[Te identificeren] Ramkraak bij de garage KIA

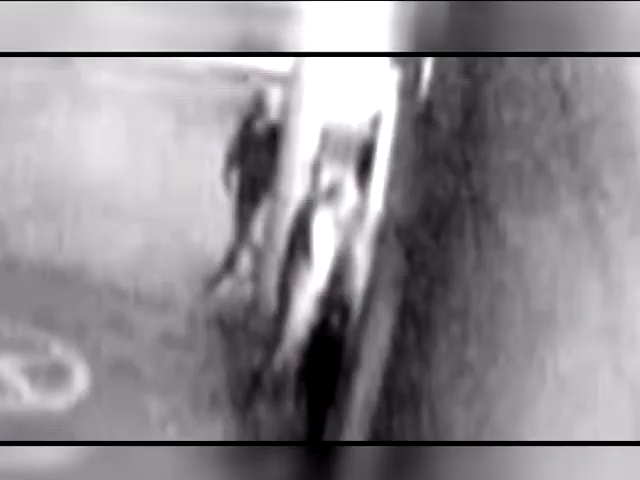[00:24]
Ze gebruiken verschillende voorwerpen om de deur open te maken. Drie daders betreden de handelszaak, terwijl de vierde buiten op de uitkijk blijft staan.
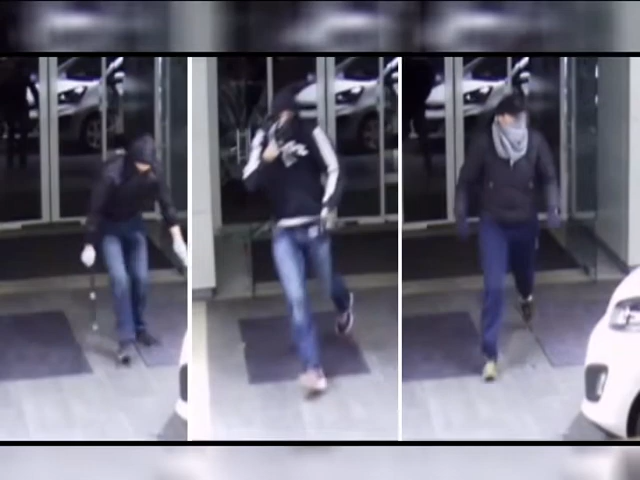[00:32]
Eens ze binnen zijn, begeven ze zich onmiddellijk naar het bureel waar de brandkast staat.
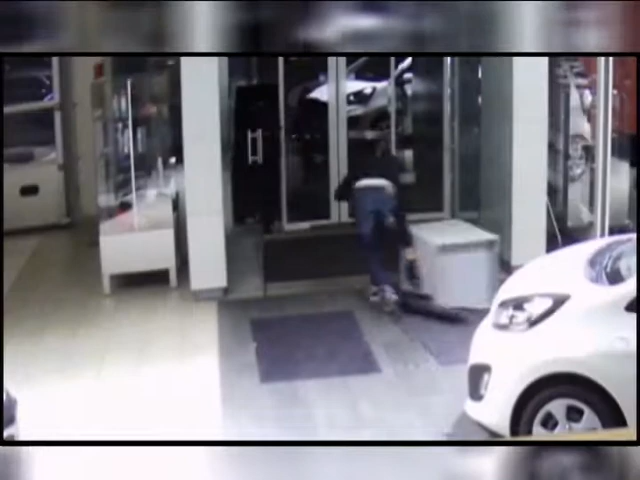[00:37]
Ze slagen erin om de brandkast naar de toegangsdeur te slepen, maar deze raakt echter niet door de deur.
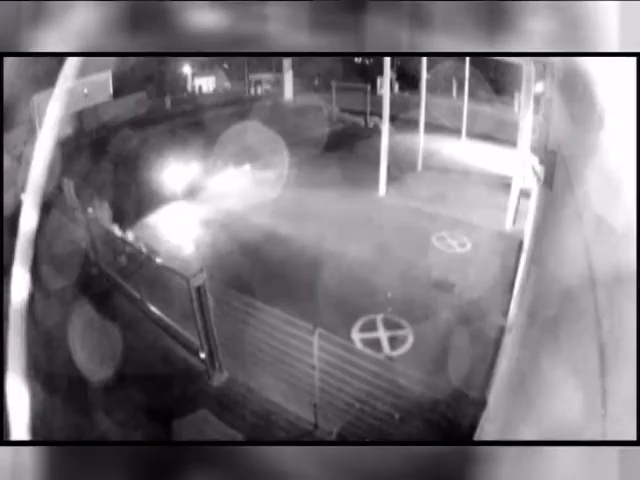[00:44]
Hierop gaan de daders naar buiten, stappen in hun voertuig en rijden achteruit in het rolluik van de garagedeur. Een van de daders kruipt onder het rolluik en brengt de brandkoffer naar buiten.
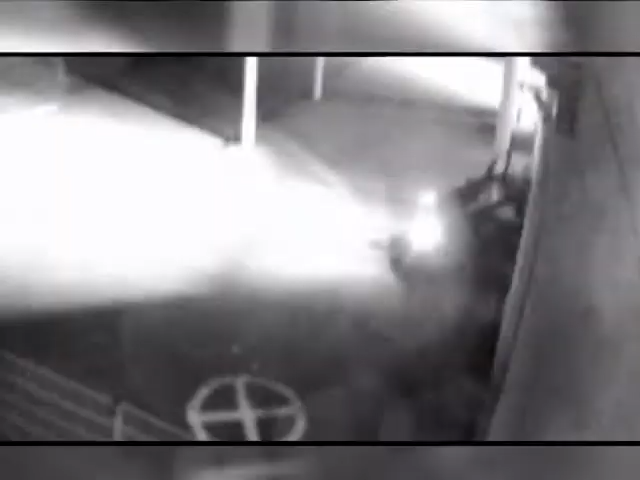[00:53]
Met behulp van zijn kompanen wordt de brandkoffer in het voertuig geladen. De daders nemen de vlucht aan boord van een Mercedes klasse A met nummerplaat 1GEF 267.
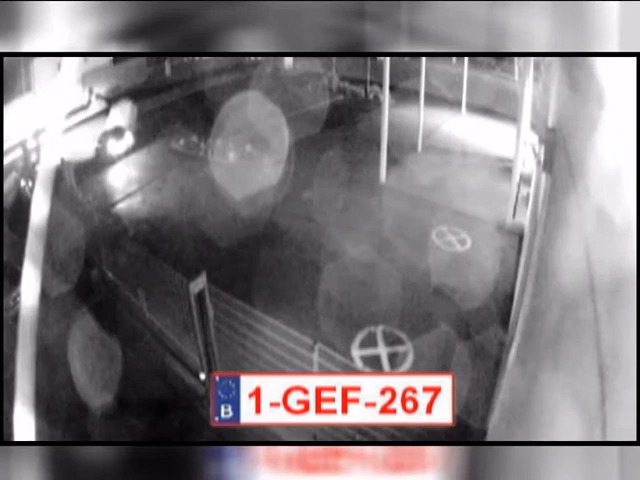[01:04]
Deze nummerplaat is de dag voordien gestolen in Jette.